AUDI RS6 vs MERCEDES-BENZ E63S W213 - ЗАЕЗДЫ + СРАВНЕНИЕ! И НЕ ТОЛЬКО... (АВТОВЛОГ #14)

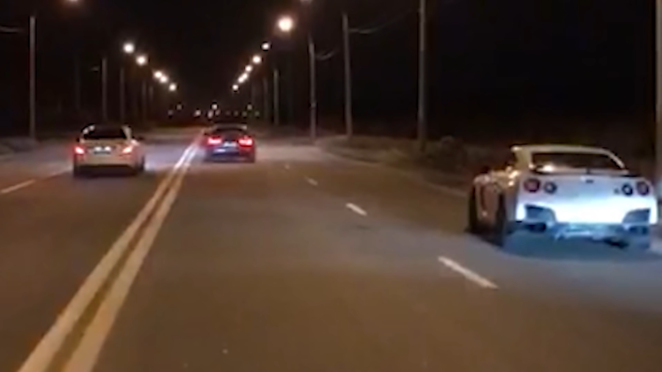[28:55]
и да да друзья этот gtr который вы видите справа это тот самый gtr который буквально через несколько дней после вот этих гонок угнали что касается заездов сходу то